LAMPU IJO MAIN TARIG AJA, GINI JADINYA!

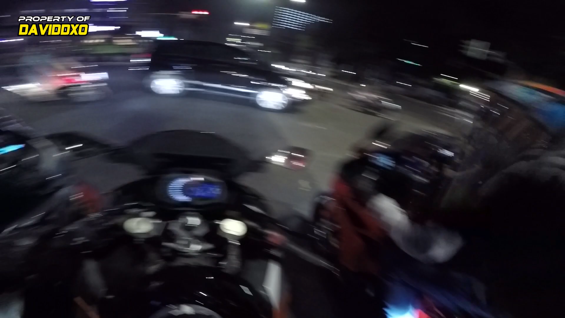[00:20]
Ini lampu hijau narik enggak? Iyalah, hijau ya. Hijau, hijau, ingat hijau. Eh. Goblok. Putar balik. Putar balik ke kanan.